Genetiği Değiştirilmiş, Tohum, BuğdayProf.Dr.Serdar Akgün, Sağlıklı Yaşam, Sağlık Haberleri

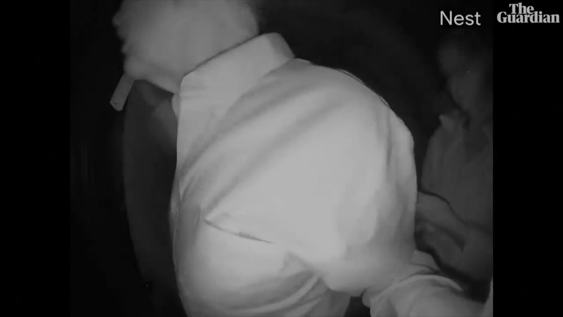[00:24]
Bu evinin kapısındaki güvenlik kamerasının görüntüsü. Kendisi Nobel Ödülünü kazanıyor.